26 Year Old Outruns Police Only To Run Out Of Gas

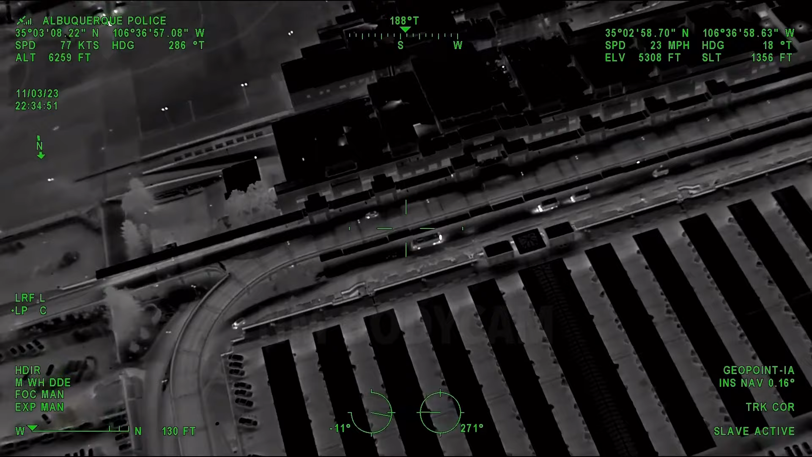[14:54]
Let's get somebody onto Yale or the exit out of the airport so we can get spikes set up for this individual.
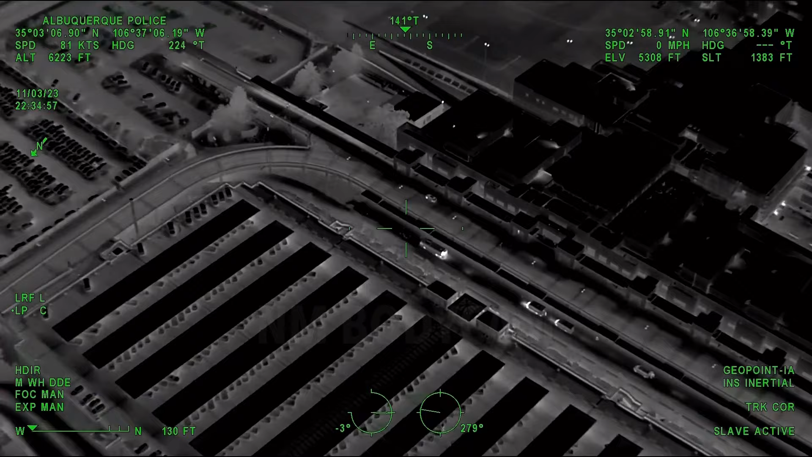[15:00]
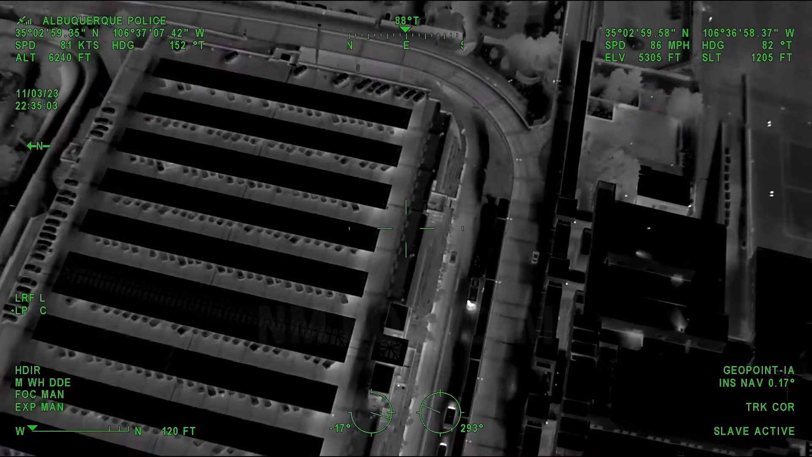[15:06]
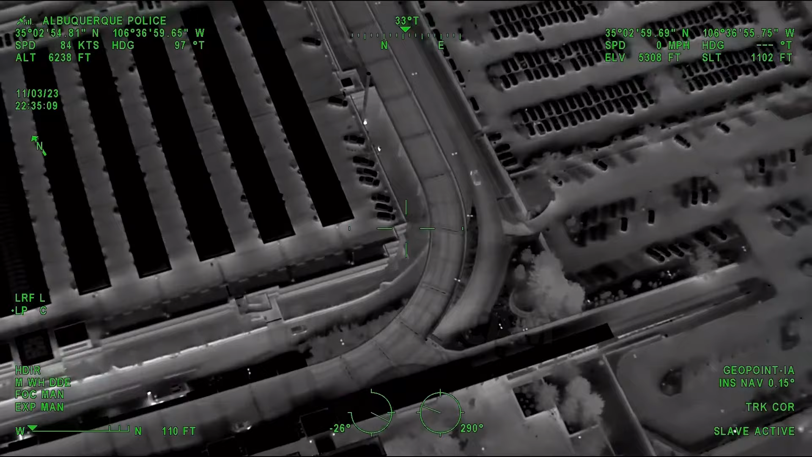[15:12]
One's going to continue to push into the airport and safety freeze on foot. If you have the triple spikes, then get set up on Yale in the event he does exit in the vehicle and you're going to spike him.
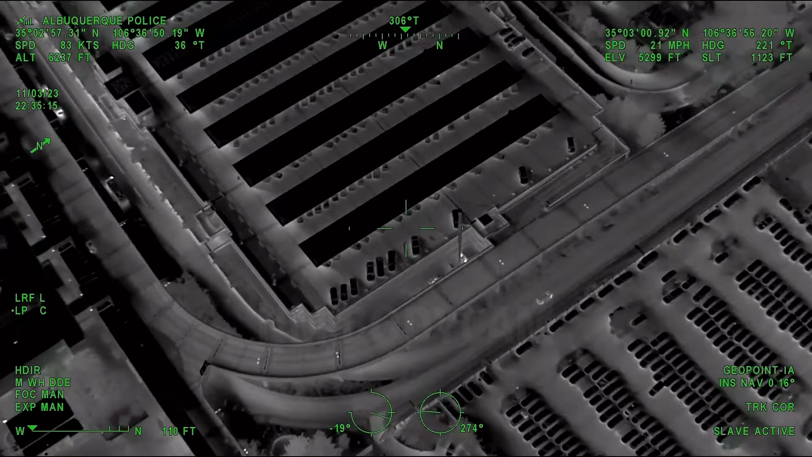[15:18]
And I keep calling it departures.
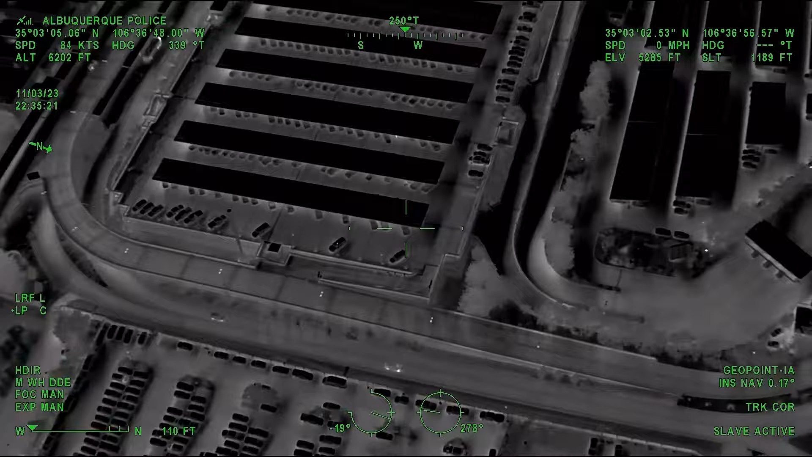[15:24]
I'm not sure which is correct, but it's the bottom. It's arrivals. Yeah, bottom's the arrival. Okay, he's on. on the bottom. You're gonna come in if you come down the hill there and just hang tight where it merges out, he'll come right out to you.
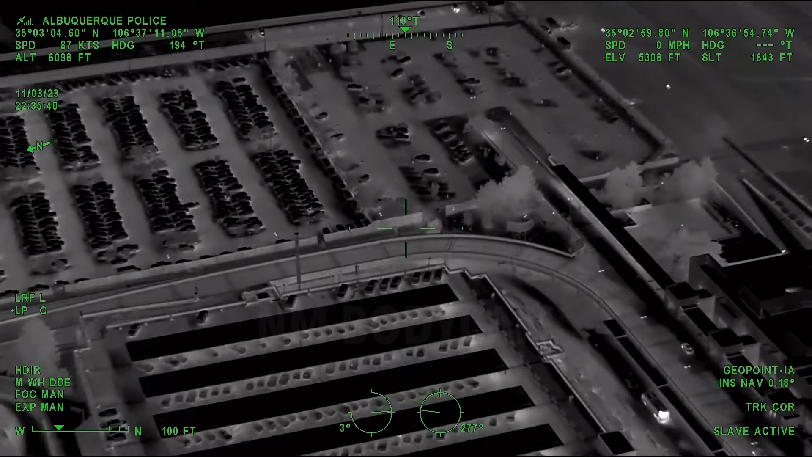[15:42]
Sure, I'm gonna cut across and just hold here.
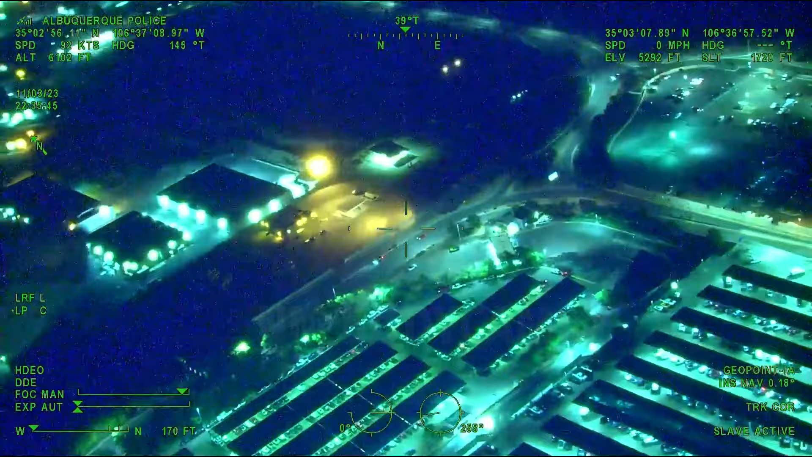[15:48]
Okay, unit that's coming down from the top, turn off your overheads.
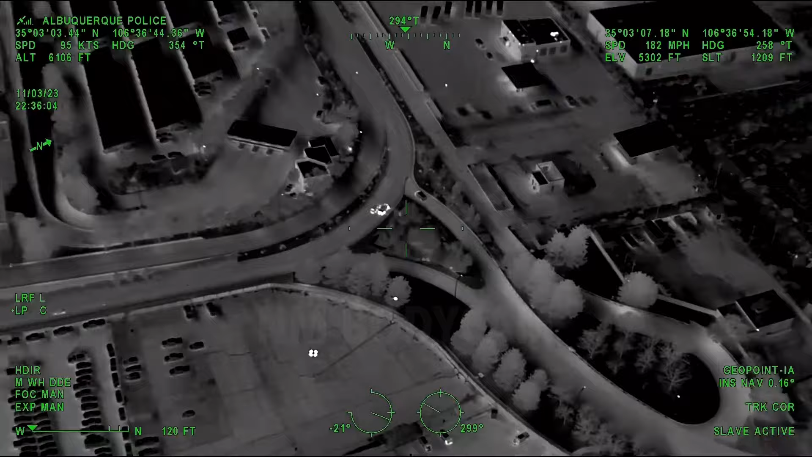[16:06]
He's directly ahead of you now, stop. To your right. We have two cars together.
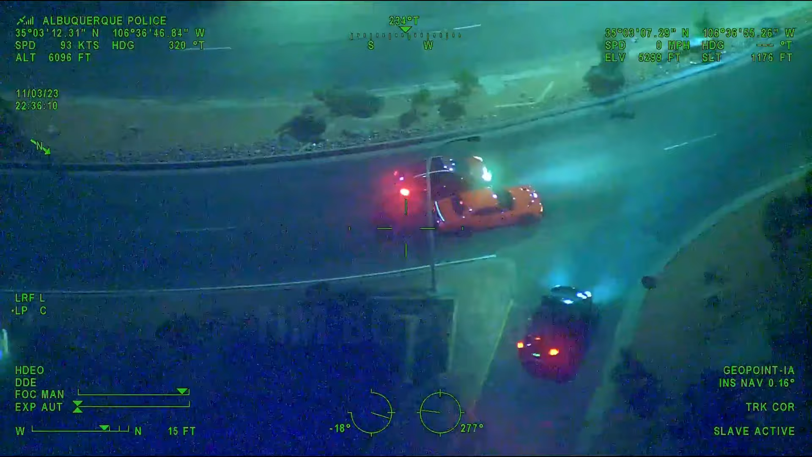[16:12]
They're trying to go back west around the loop.
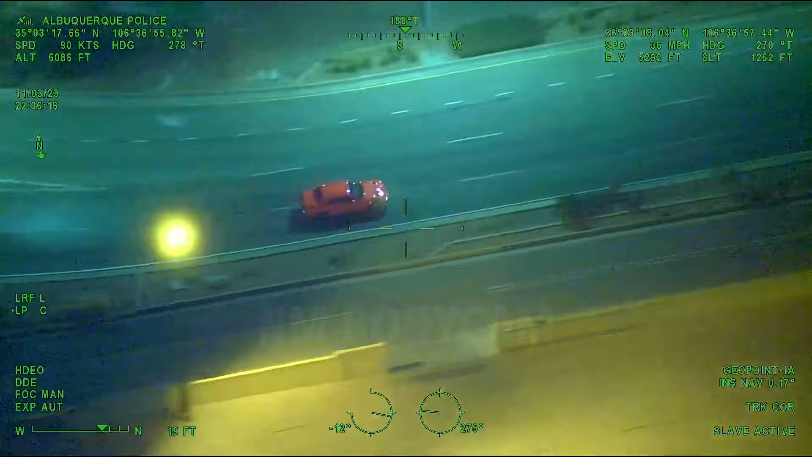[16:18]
Your orange Challenger's still on the loop westbound.
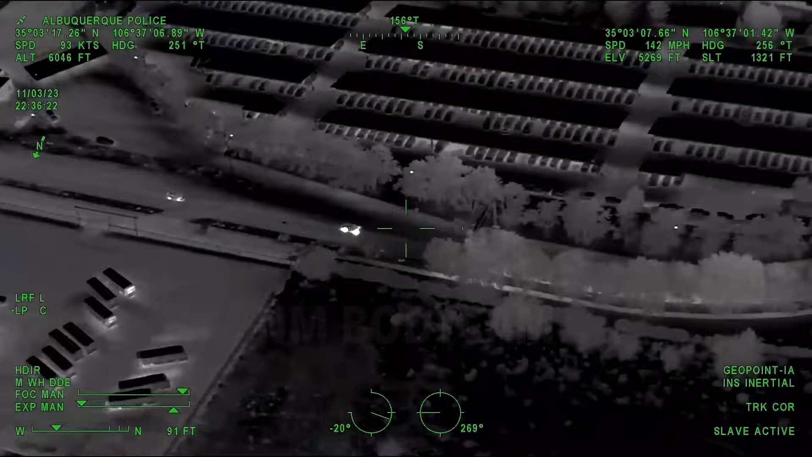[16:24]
Westbound through the loop, coming back towards Yale. There's a red car that has joined him.
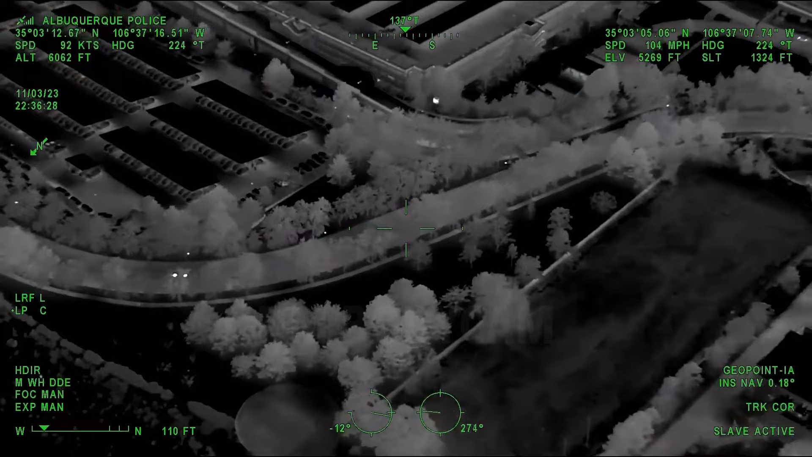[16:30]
Making the bend to send him true west, and he's gonna take the Yale exit.
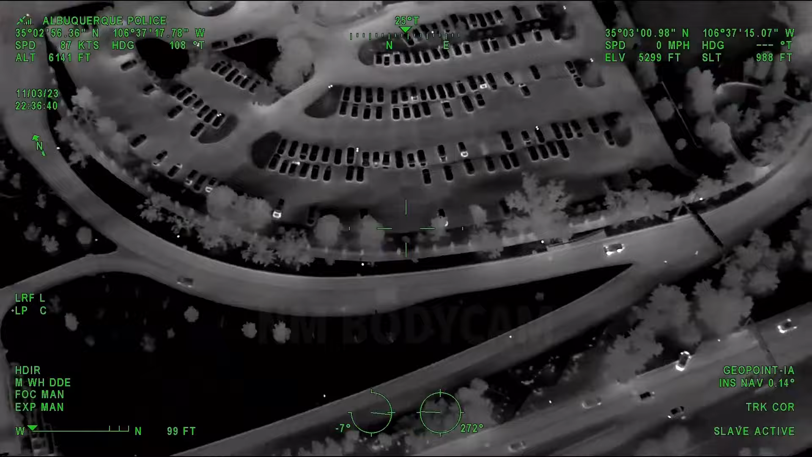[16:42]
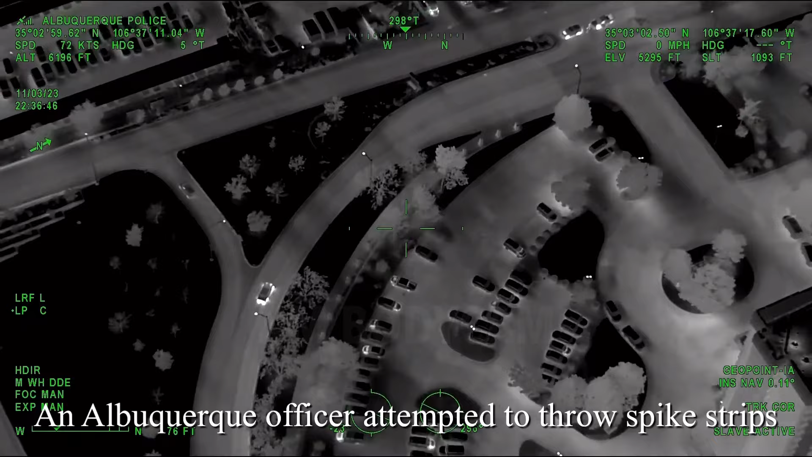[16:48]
An Albuquerque officer attempted to throw spike strips, but they missed.
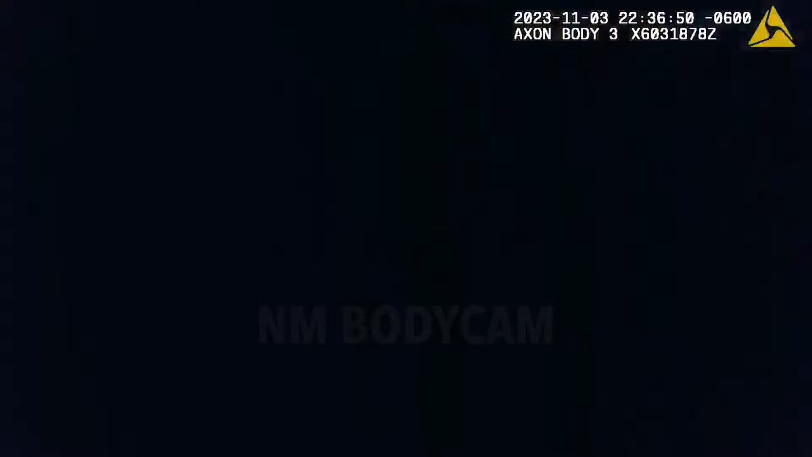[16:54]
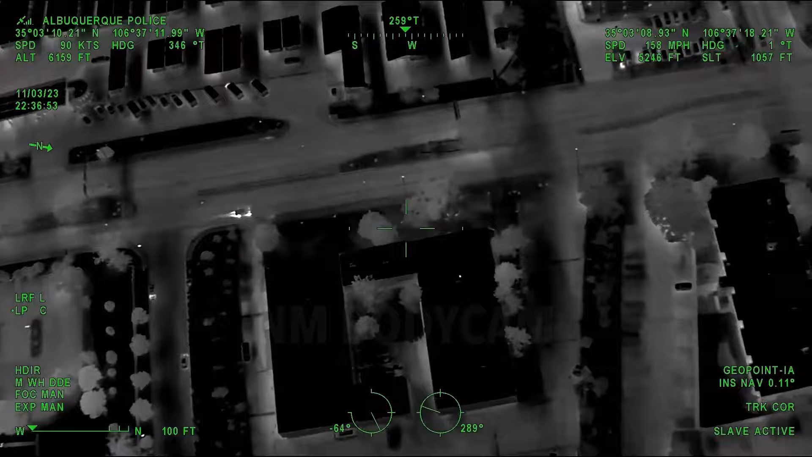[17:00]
I think that was a miss on those. We got to pre-deploy, guys. Safer.
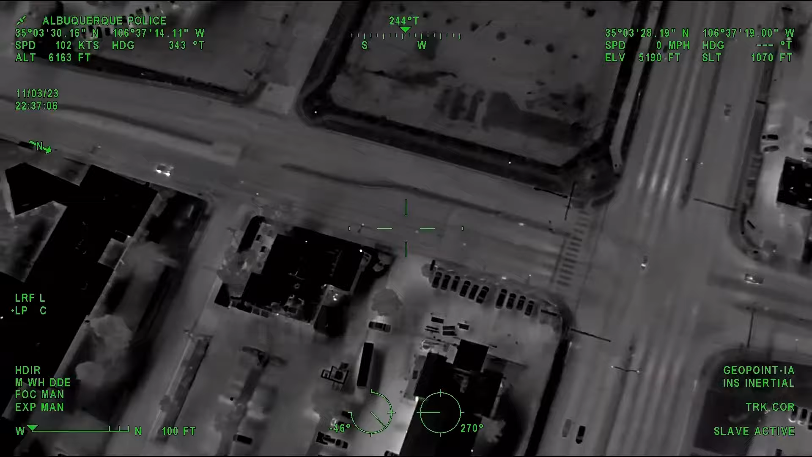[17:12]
He's headed northbound Yale, about to get to Gibson.
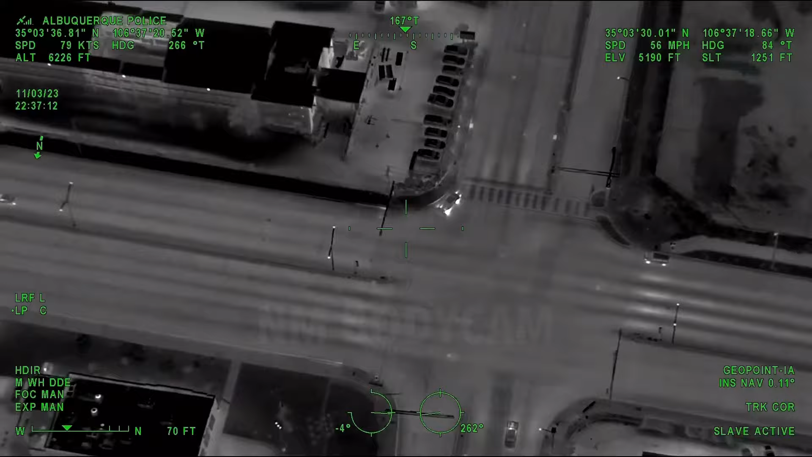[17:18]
Eastbound turn onto Gibson.